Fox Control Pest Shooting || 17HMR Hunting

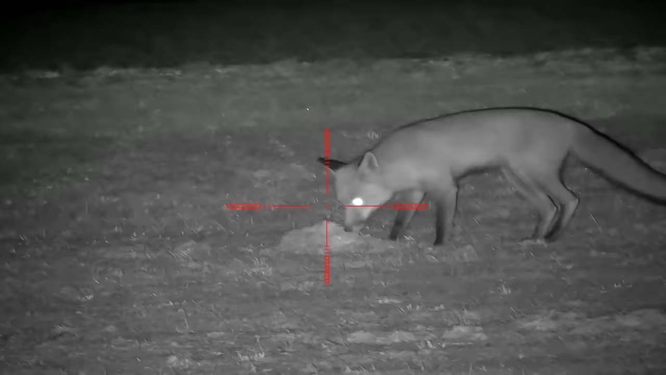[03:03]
Nearly back at the car, I've just glanced out across this paddock on my left, and there's a fox sitting out there just watching me walk up the road.
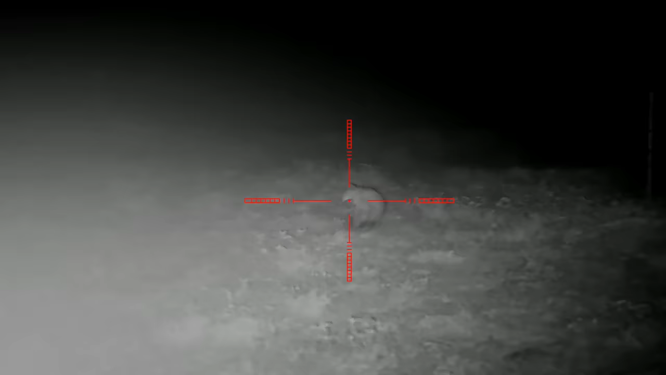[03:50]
This guy came in pretty close. I get asked a fair bit what fox calls do I use, and the answer to that is I mix it up a fair bit.